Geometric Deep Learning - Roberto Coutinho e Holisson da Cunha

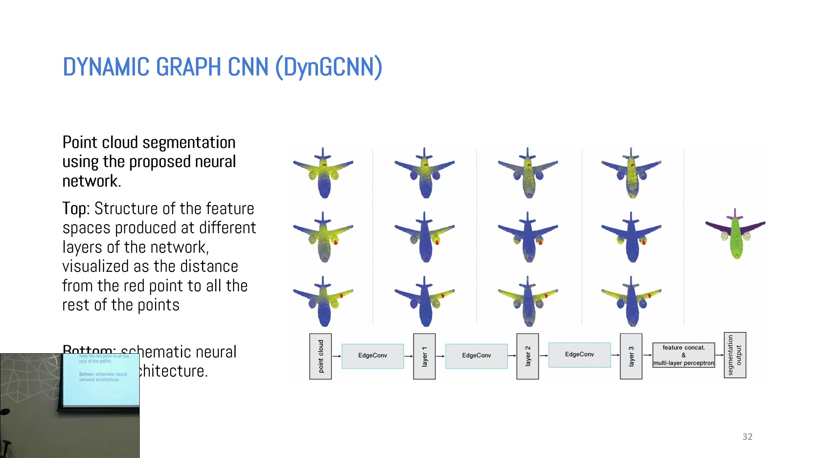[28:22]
Bom, aqui são os resultados relacionados a essa abordagem que usa grafos dinâmicos.
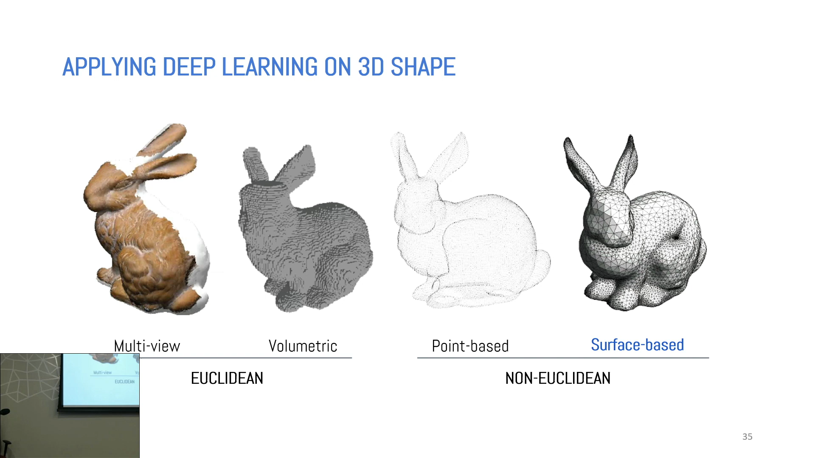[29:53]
utiliza grafo para representar os objetos 3D, e diferente das outras que podem usar ou não.